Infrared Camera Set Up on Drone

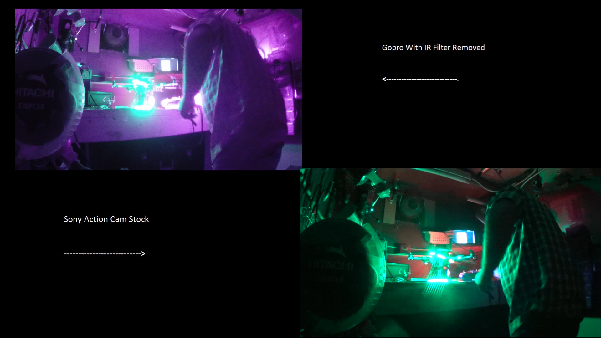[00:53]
so now the infrared is on I can't see with my eyes but I'm guessing it's uh on the GoPro infrared it should be pretty bright and with the Sony Handycam without the infrared it actually looks just kind of normal.